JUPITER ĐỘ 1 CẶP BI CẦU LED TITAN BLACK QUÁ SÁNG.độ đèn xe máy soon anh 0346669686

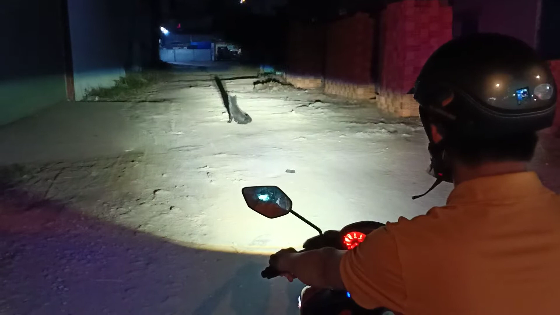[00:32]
làm đó anh trai gỡ nguyên chiếc xe Jupiter làm full đèn đi sạc Exeter 150 vậy nha Đây là sạc Exeter 150 sẽ tải đủ một cặp billet Titan bắt ha rất là khủng luôn vậy ơi Ok quá tuyệt vời luôn anh tắt đèn tắt đèn anh nó cái đường này có ánh đèn đường ngoài đường nó dạ vô vậy nha rồi má đèn lên nó quá tuyệt thật vời luôn quý vị ơi